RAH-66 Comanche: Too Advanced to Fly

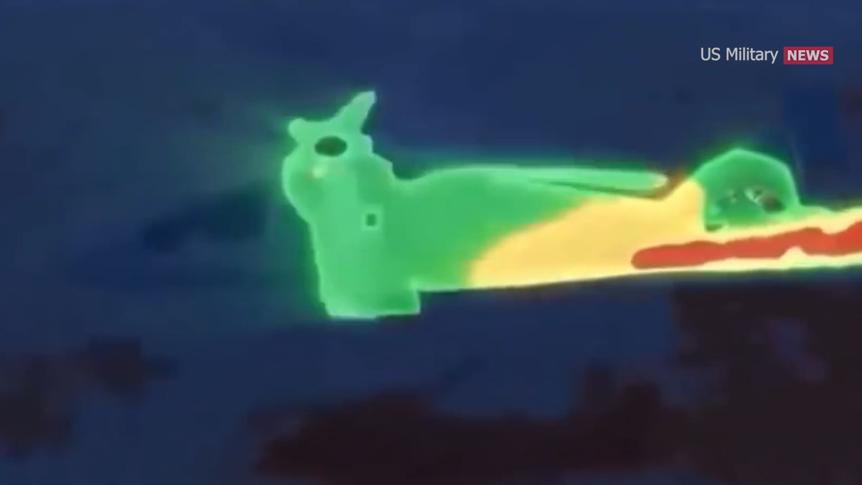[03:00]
A heat-dispersing scheme channeled hot exhaust into the tail for cooling by the shrouded tail fan and used infrared dampening paint to reduce the scout chopper's heat signature to one-quarter of normal.